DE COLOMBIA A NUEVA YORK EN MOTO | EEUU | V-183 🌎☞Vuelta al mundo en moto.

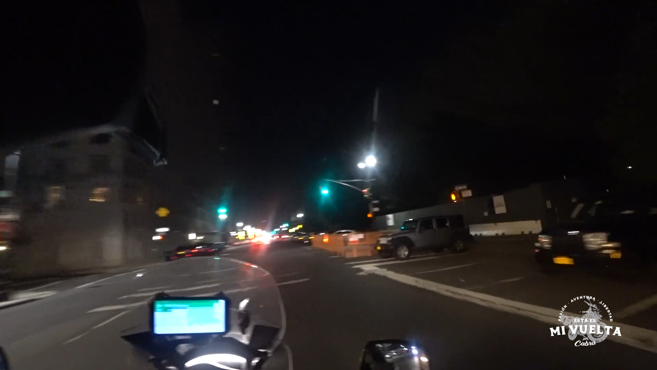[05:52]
El mapa me está mandando Por la mitad del parque No,
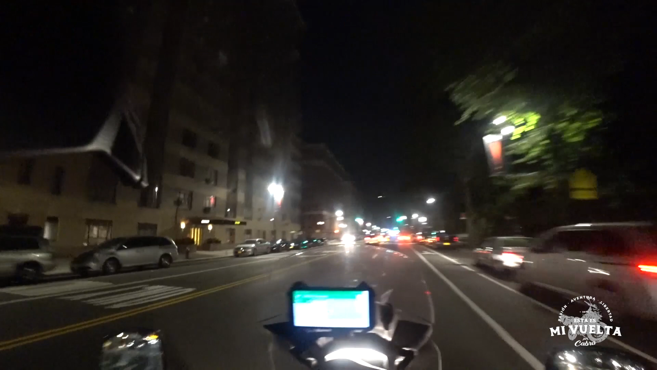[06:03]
no puedo creer Que estoy manejando Pepperoni En Nueva York No me cabe en la cabeza Pero miren Vamos a cruzar El parque central